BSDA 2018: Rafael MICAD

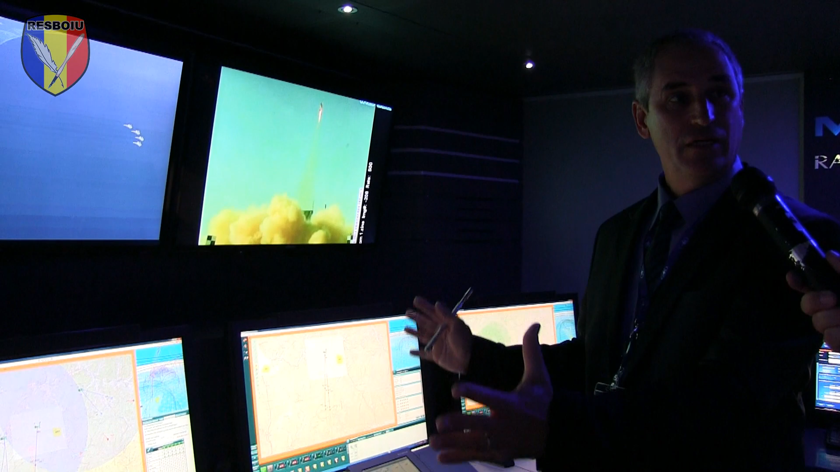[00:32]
one system that you can see over here.
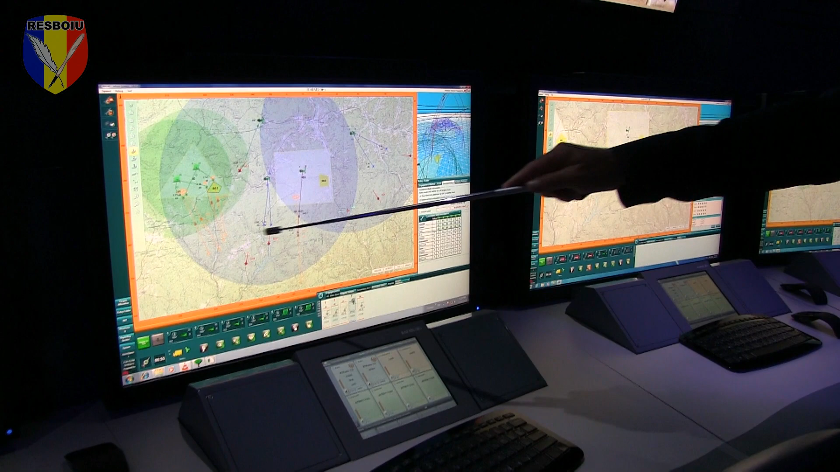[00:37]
Over here you can see the targets that were put in by any sensor that the customer or the Rafael provide. Like radars, like electro-optical, like intel or whatever.
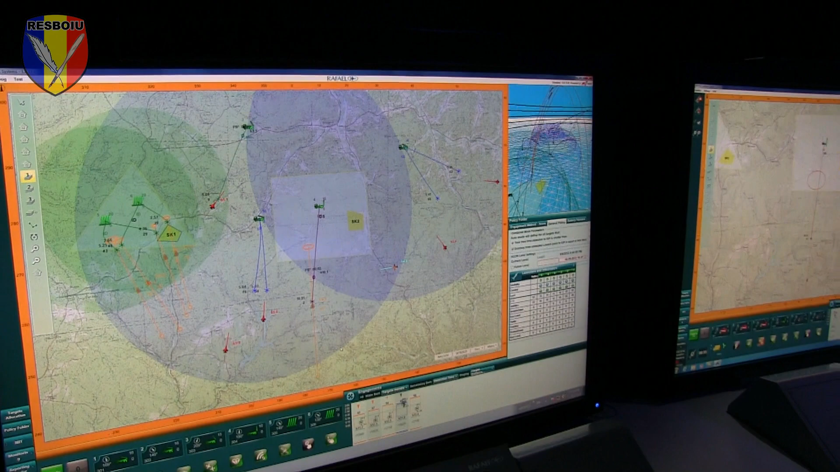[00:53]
After we're building the picture of the enemies,
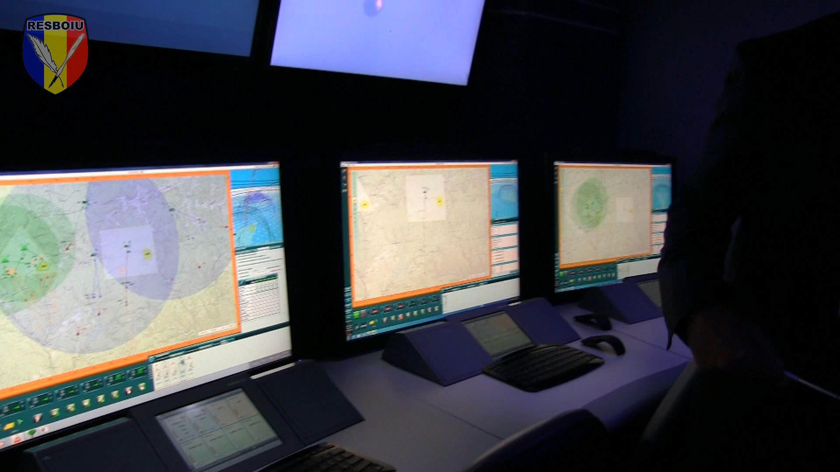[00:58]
we put our weapon system to be against those targets.
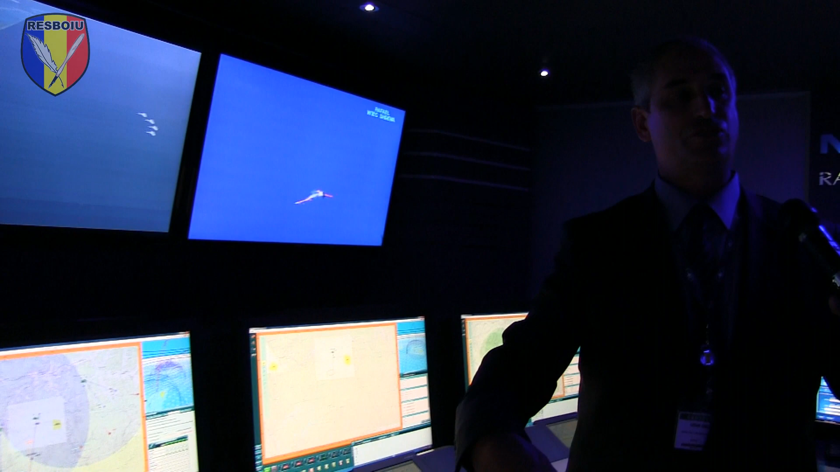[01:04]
The idea of this MECAD is to integrate different weapon system. In this scenario, for example,
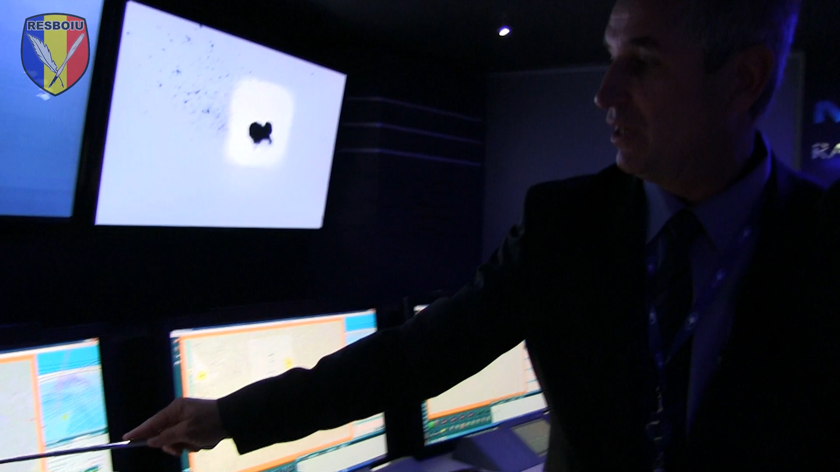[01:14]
we put here the Spider SR over here,
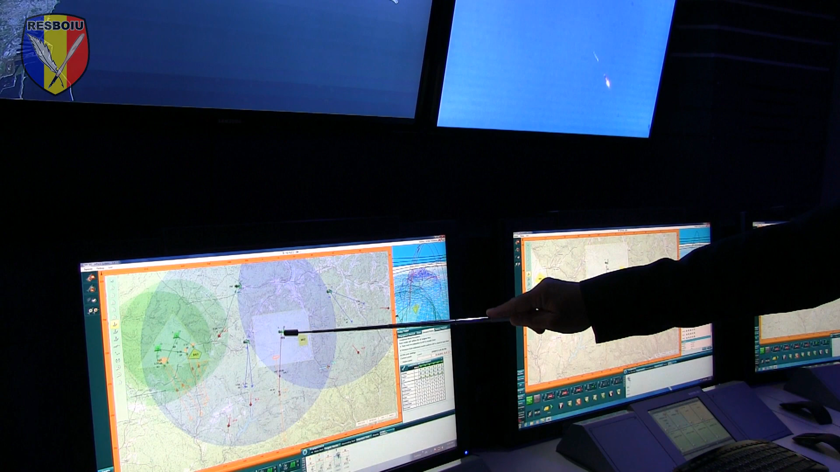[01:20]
the David Sling over here, the Spider MR for the long range over here. And over here the Iron Dome, the very famous Iron Dome.
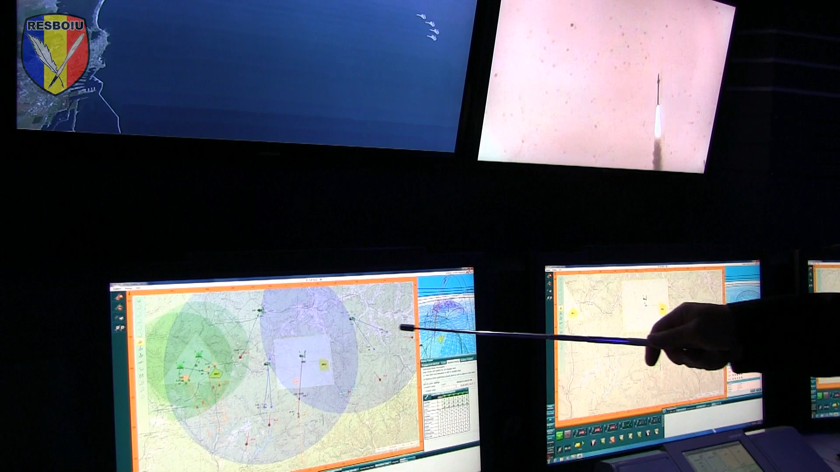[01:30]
So over here you can see that we handle fighters. We can handle ABT or UAV if you like.
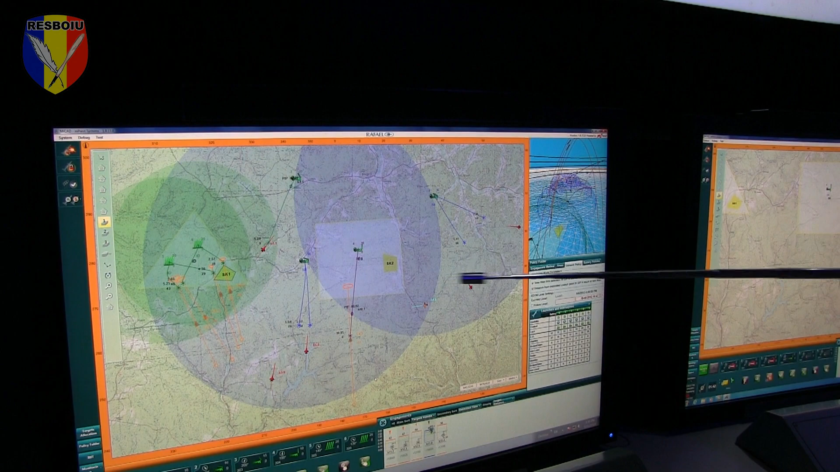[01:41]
Also short range missiles or long range missiles. All together in the same system.
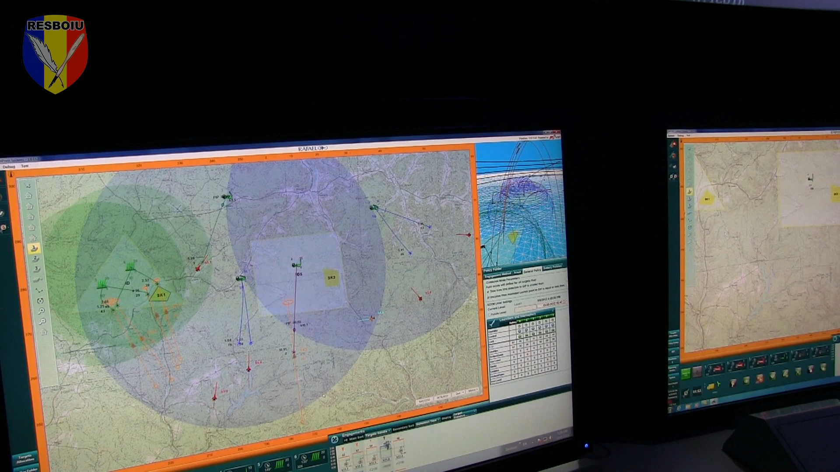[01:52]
And the idea of here is this console gives the CO the possibility or the capability of making decisions. And weapon controllers sitting on the right side, on the left side, can operate the system itself.
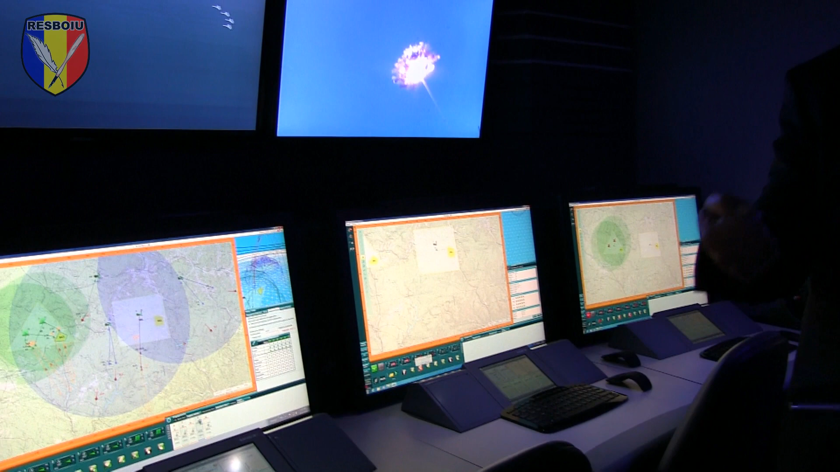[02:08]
Either you put here like a Spider officer and Iron Dome officer.
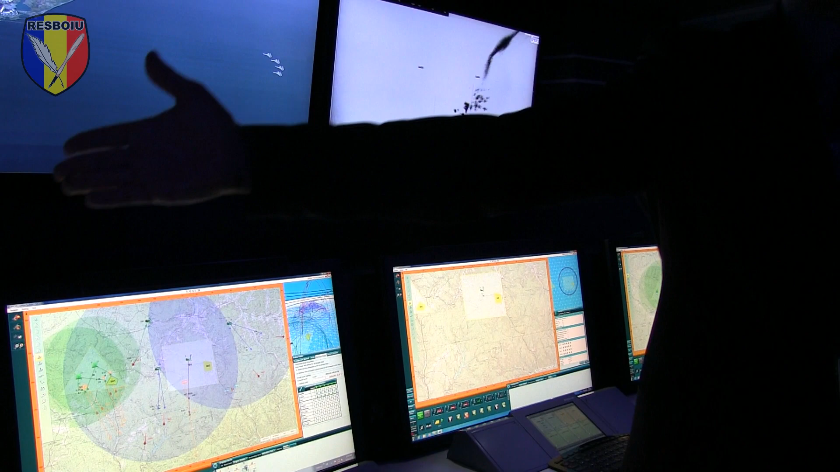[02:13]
Or you can put here regional officer responsible for east area,
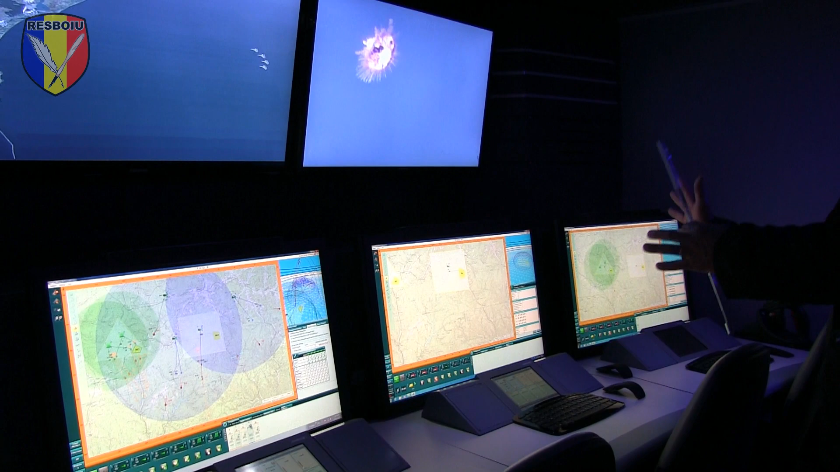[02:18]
west area.
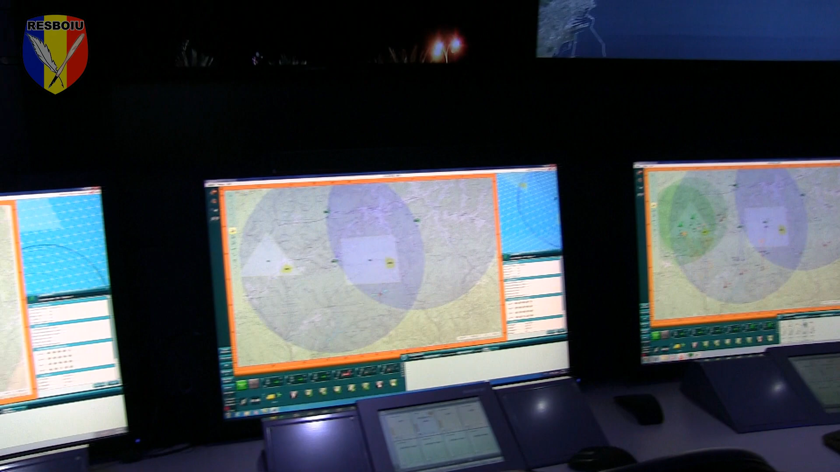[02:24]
Or on the other case, you can put here a mission. Air defense, CRAM against rackets, artillery or motors.
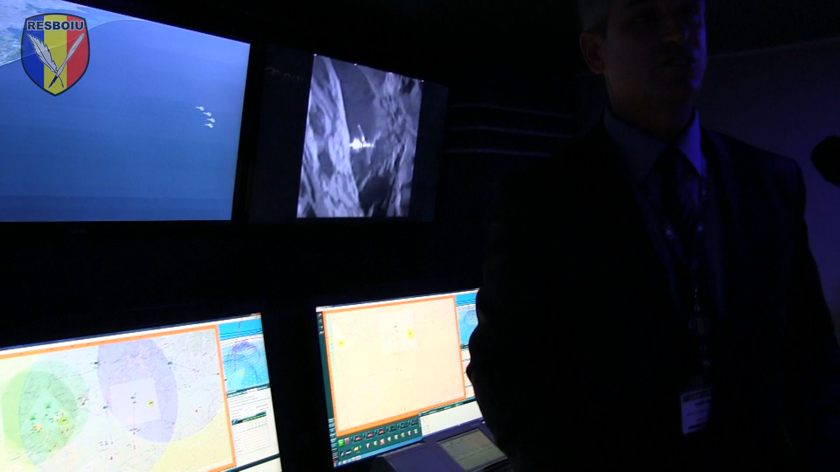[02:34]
So this is all about MECAD, a modular integrated command and control air defense.